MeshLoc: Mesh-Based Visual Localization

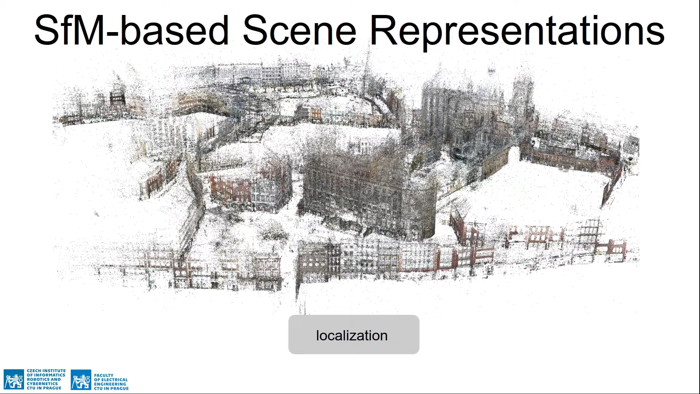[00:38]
this type of scene representation is tailored to the localization task and cannot be used for other tasks.
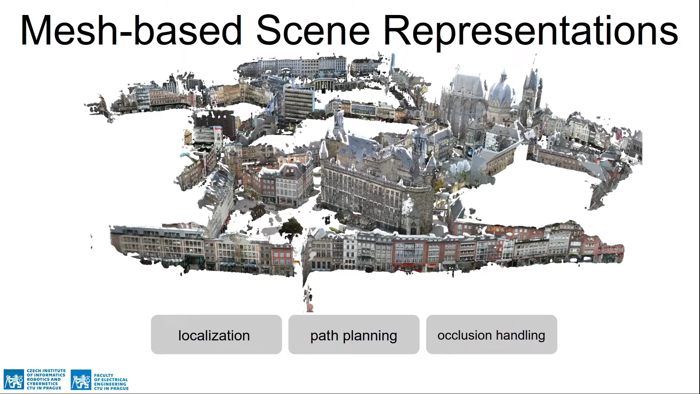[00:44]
In this paper, we thus investigate using meshes for visual localization as they can be used for other tasks as well.
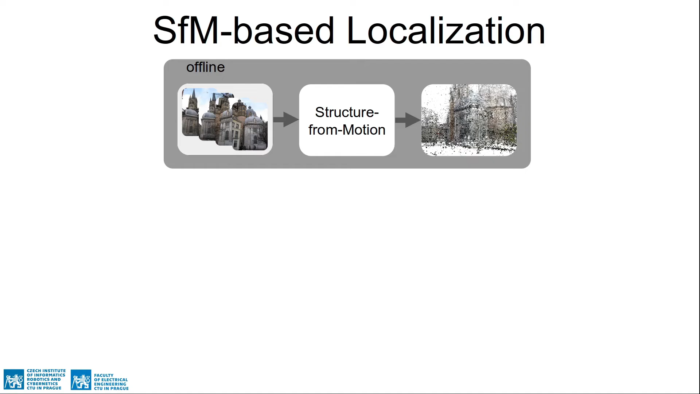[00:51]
In current state-of-the-art pipelines, the offline part consists of running a structure from motion on top of database images. In online part, the image retrieval finds a set of database images similar to the query. Feature matching establishes point correspondences between the query and each of the retrieved database images.
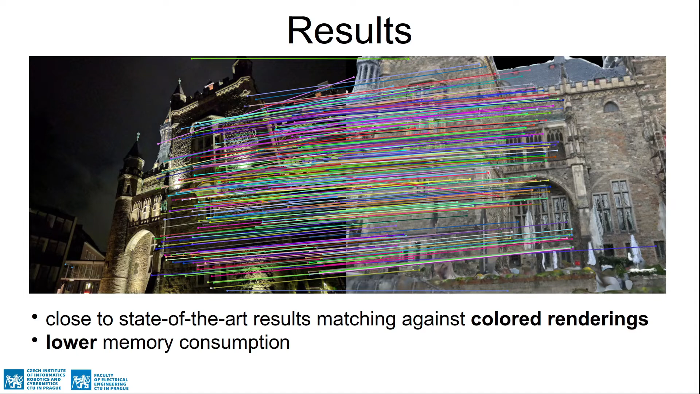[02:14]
our pipeline is close to state-of-the-art while achieving lower memory consumption. The same pipeline without any adjustments is also able to achieve competitive results when using the matching against the renderings of meshes without any color information. That opens the possibility to use for example lidar scans to generate the map representations.